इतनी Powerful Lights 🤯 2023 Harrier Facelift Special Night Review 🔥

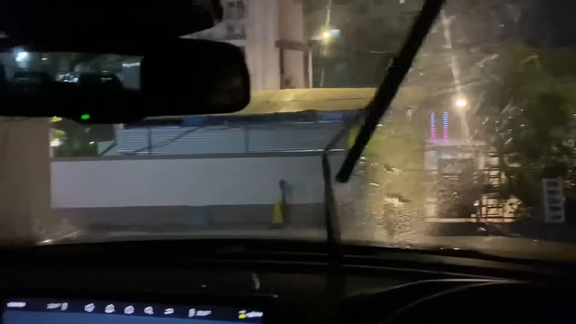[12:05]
ठीक है यह हो गई हमारी पूरी windshield साफ अब है ना मैं यहाँ
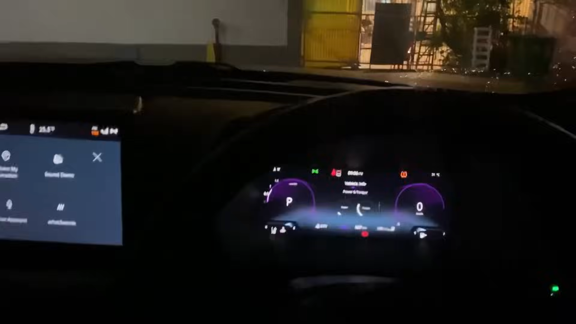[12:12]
पर इसके अभी pilot lamp चालू है ठीक है मैंने यह जो buttons पर light आई है
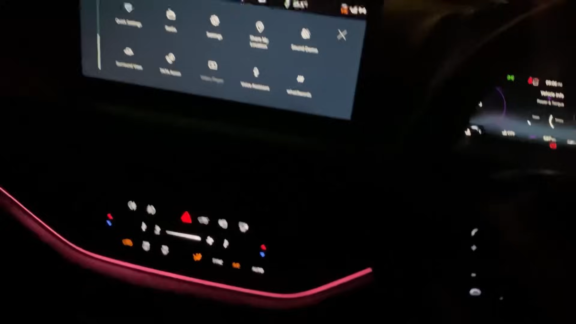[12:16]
बगेरा इसको कर लेता हूँ बंद और DRLs का glow देखो अचानक से कितना आएगा दिन के time में सोचो कितनी वो bright होगी यह देखो
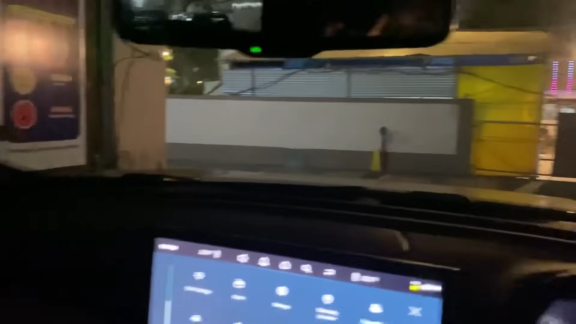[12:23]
यह DRLs on पूरी यह उस पर है अब जैसी pilot lamp on करूँगा वो dim हो जाती है तोड़ी सी आप देख रहे हो फरक देख रहे हो आप
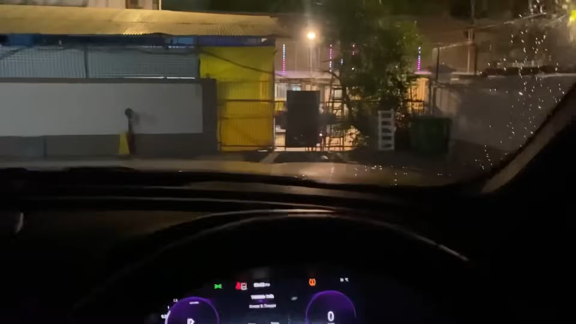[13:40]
पर अगर मैं सिर्फ पास दूँ यानि कि अपर डिप पर आप देखो देख रहे हो भाई बहुत गजब यहाँ पर lights है इसकी सही बता रहा हूँ एक और चीज़ है गाडी में ना cornering lamps भी दिये
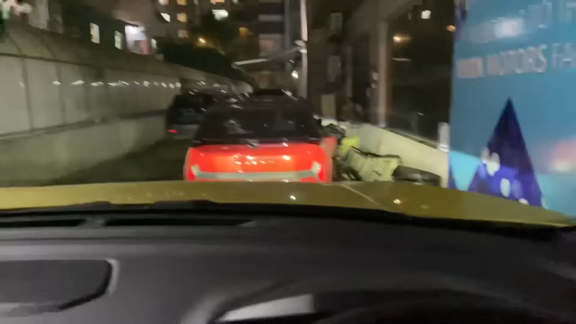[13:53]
जाते हैं कि मतलब जिस तरफ turn करोगे आप जै
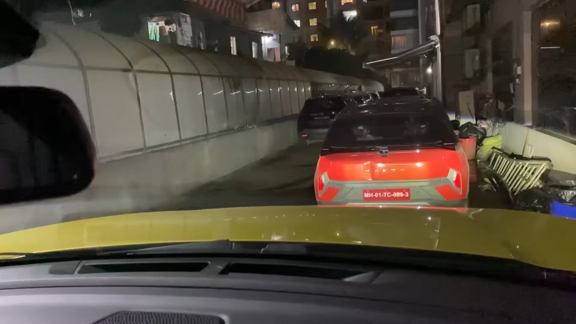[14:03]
लिखते हो तो आप देखो ठीक है आप यहाँ पर देख सकते हो so cornering lamps भी बहुत अच्छे तरीके से काम करते हैं so यह था पूरा मेरा detailed video special night review Tata Harrier का सफारी का जरूर देखना next on का नीचे